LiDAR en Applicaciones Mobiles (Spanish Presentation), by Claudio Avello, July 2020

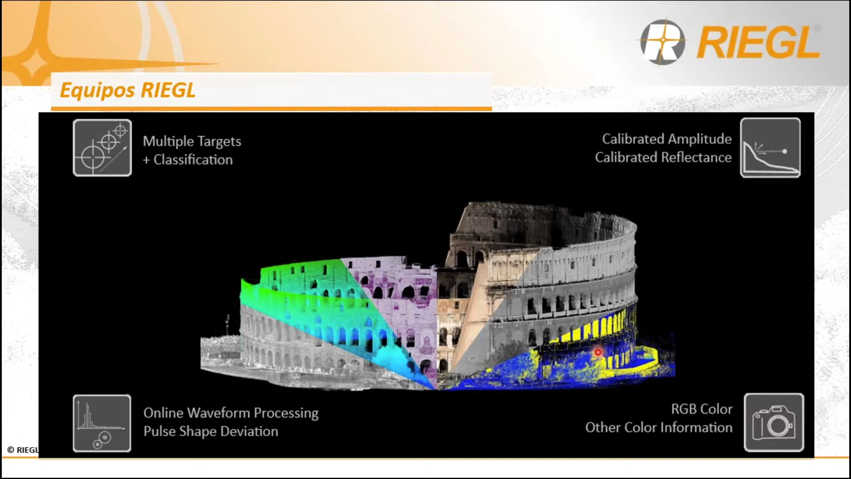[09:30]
Obviamente bajo estas condiciones no se podrá tomar fotografías convencionales para asignar color a la nube, pero se podrá utilizar un sensor multiespectral o cámara térmica si se requiere.
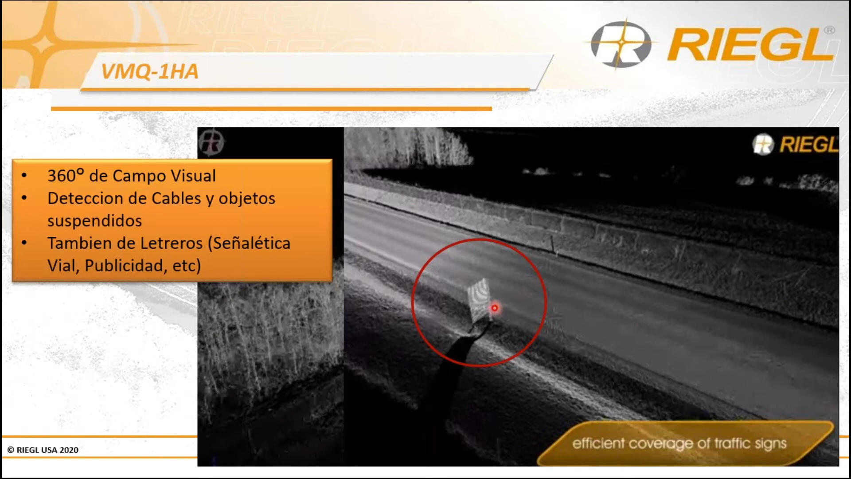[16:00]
voy a ser capaz de obtener información total de la superficie de una cara o de otra, dependiendo del sentido del vehículo, ¿verdad? Y del ángulo que estoy aplicando al LIDAR instalado sobre el techo.
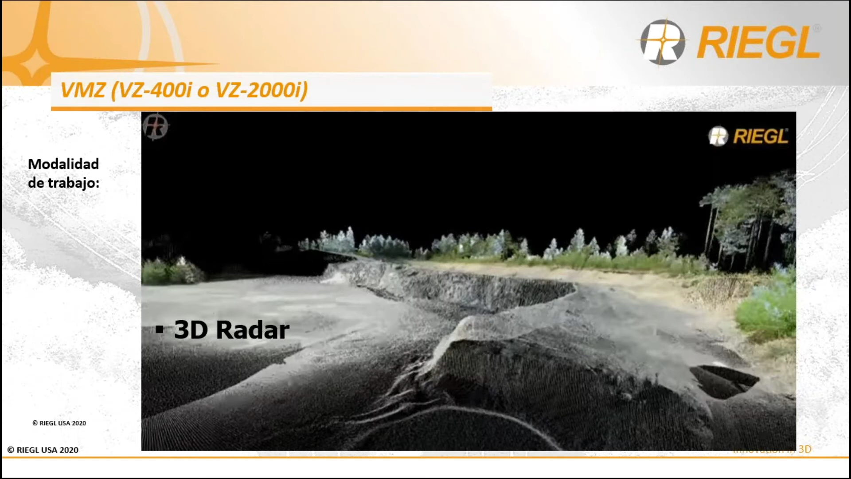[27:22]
Por lo tanto, ya no puedo desplazarme a 80 kilómetros por hora, ¿verdad? Pero en una empresa minera, en una faena minera, mejor dicho, esa velocidad es imposible. Debo ir mucho más lento y el equipo se puede adaptar perfectamente a ese tipo de escenario. Otra modalidad es lo que llamamos 2D o modo línea, donde el equipo está fijo apuntando a una sola dirección y se realiza el scan mientras se desplaza, barriendo 100 grados en la vertical. Aquí, ¿verdad?
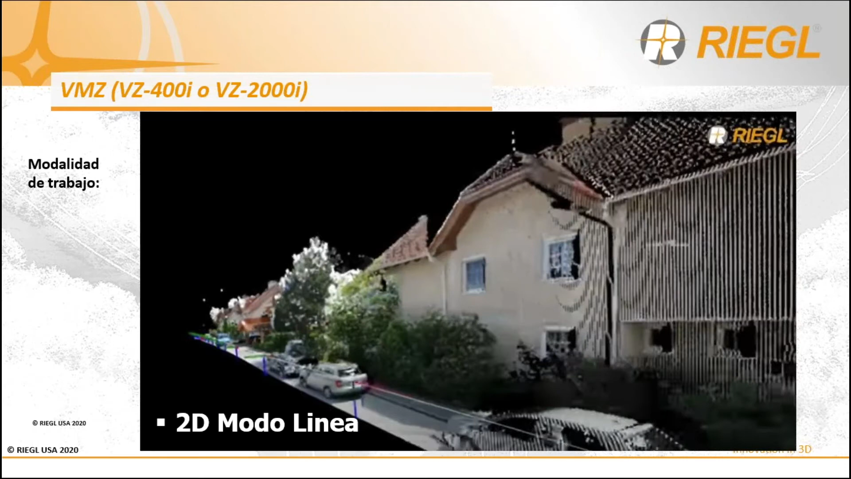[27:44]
Puedo acelerar un poco más la velocidad, pero voy a obtener información solamente de un lado o del lado hacia donde el líder esté apuntando.
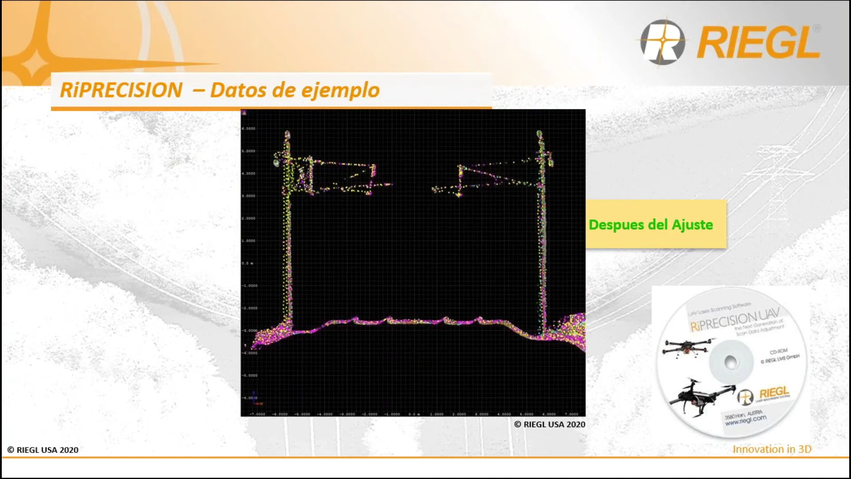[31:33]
Aquí nuevamente, imagen sin procesar e imagen ajustada y pueden ver la gran diferencia que existe entre una y otra.
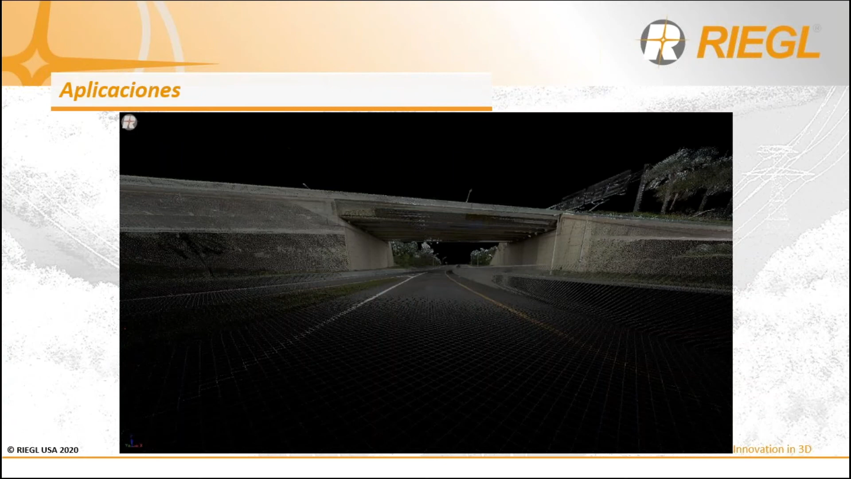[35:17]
Manejo de erosión por clima, manejo de aguas lluvias, como descarga, etc. En línea férrea, bueno, obviamente determinar la línea, el estado de la línea en trenes de alta velocidad es crucial determinar si han habido desplazamientos o no. Entiendo que en Francia se realiza una vez al año una medición de toda la red, utilizando nuestros sistemas.
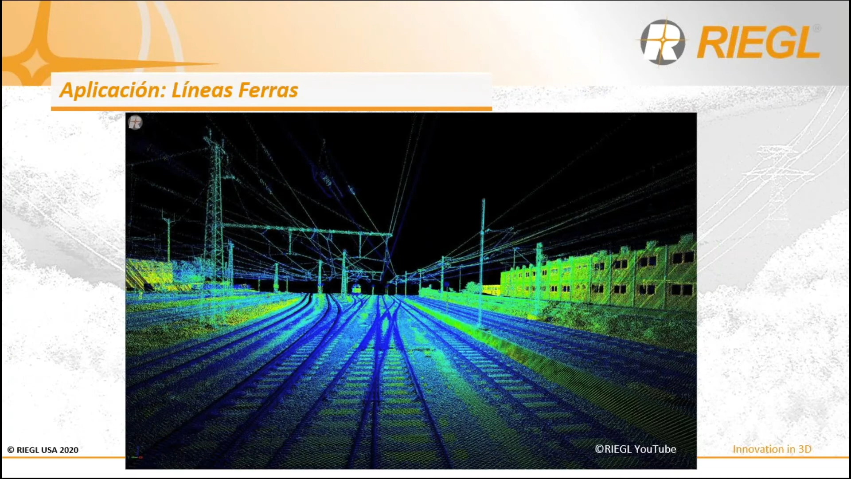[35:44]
Y hablamos de trenes de alta velocidad donde no se puede permitir ningún error y se debe hacer un mantenimiento preventivo constante. Una imagen, ¿verdad?
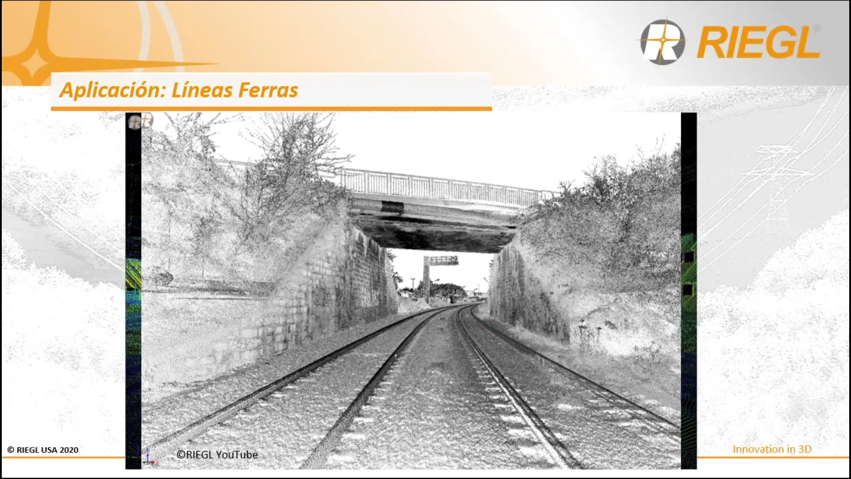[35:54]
De la nube sin color, un paso bajo nivel, manejo de aguas, erosiones, humedad, etc. Recordemos que también, como estoy midiendo en 360, puedo ver el tendido eléctrico. Aquí una imagen con las conexiones de la infraestructura para un análisis de estudio de desgaste, mantenimiento preventivo, o lo que corresponda.
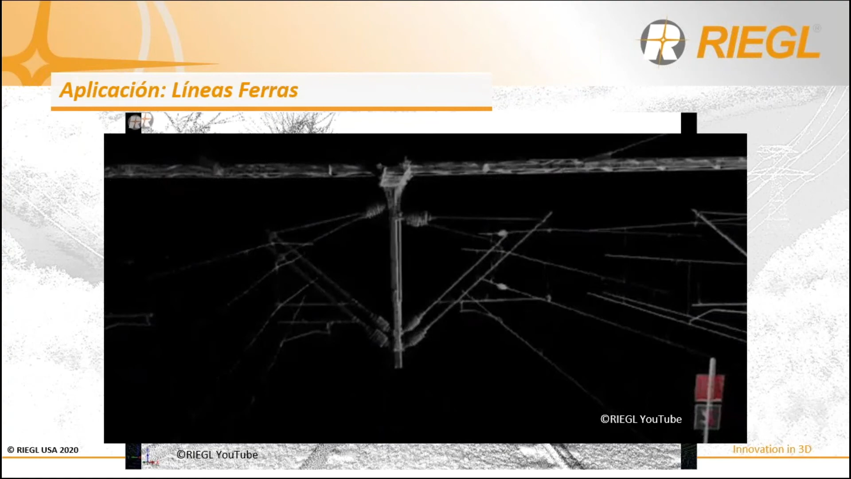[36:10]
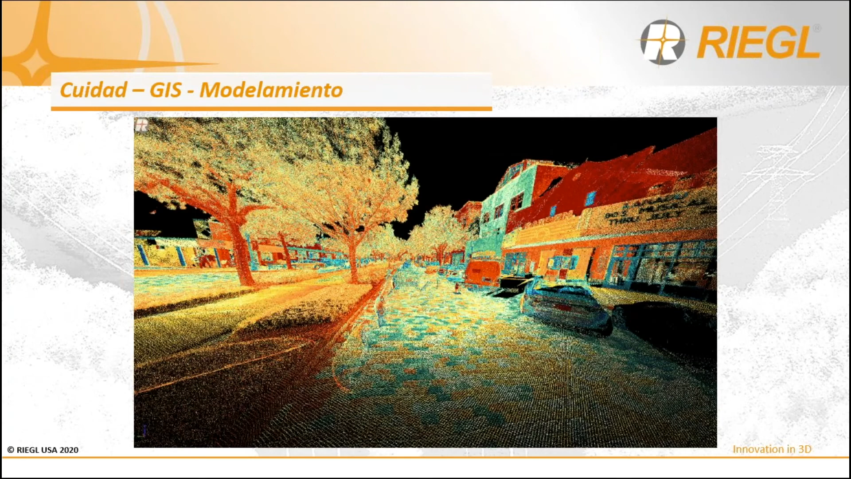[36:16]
Señal ética, obras de arte, obras de contención, demarcaciones, desvíos, rotondas, ampliaciones, mejoras de trazado.
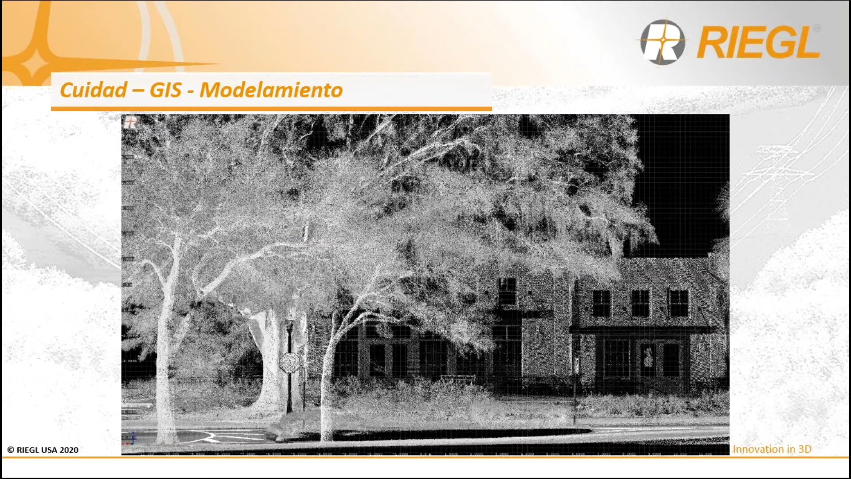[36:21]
Todo lo anterior, ¿verdad? Manejo de árboles y vegetación puede ser obtenido utilizando esta tecnología.
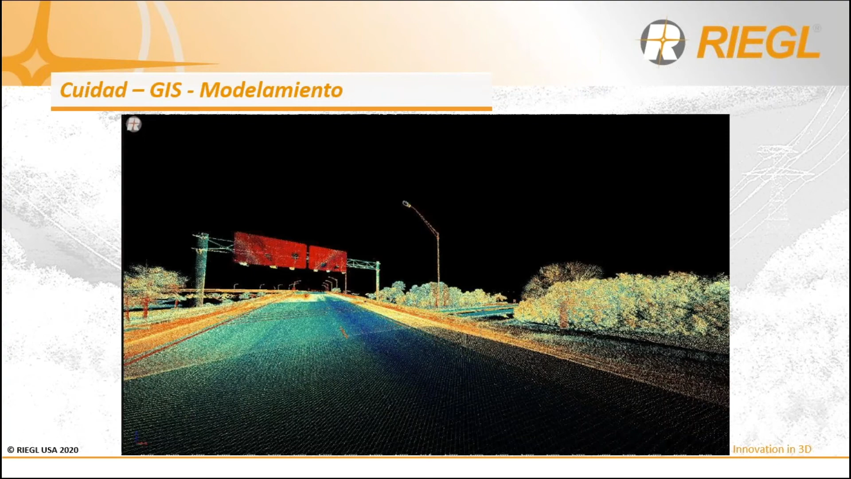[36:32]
Por último, cables y líneas eléctricas, ¿verdad? Existen muchos caminos de servidumbre o caminos de acceso a las empresas. Por lo tanto, es posible pasar con un vehículo y obtener un mapa acabado del tendido de línea, la situación de cada torre, los accesos y toda información que corresponda.